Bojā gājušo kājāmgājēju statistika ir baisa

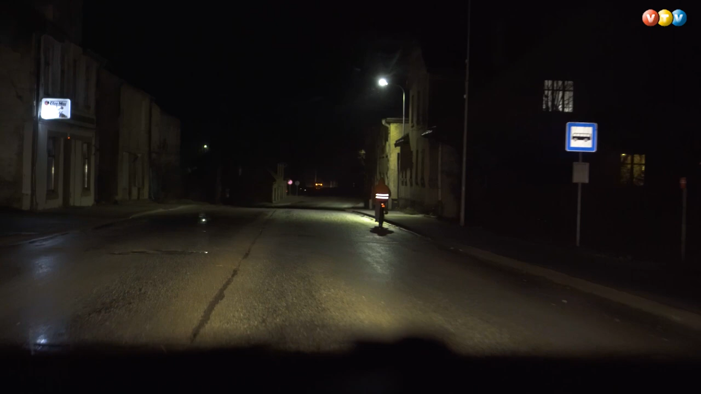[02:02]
Bet tā, ka jūs braucat ar velasipēdu, jūs pamanat arī citus, ir visi nodrošinājušies. Ir daudzi cilvēki ir atstarotājiem vai ir arī tumši? Nu, ir arī pa Latviju vairāk kā tumši. Vairāk kā pa drošību nedomā? Nedomā.
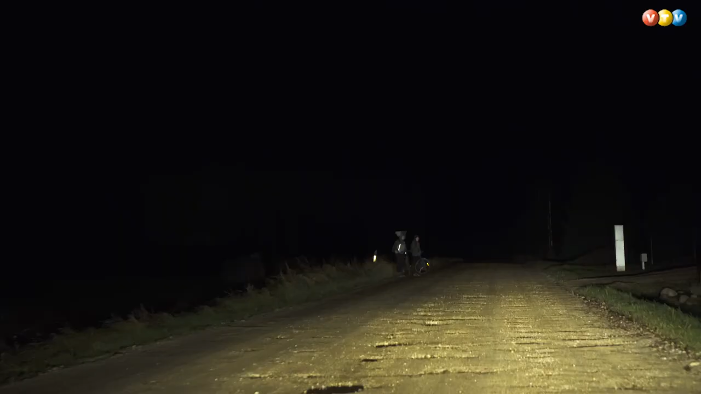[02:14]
Par to liecina arī baisā statistika. No gada sākuma līdz 27. oktobrim ceļu satiksmes negadījumos cietuši 403 gājēji un bojā gājuši 30.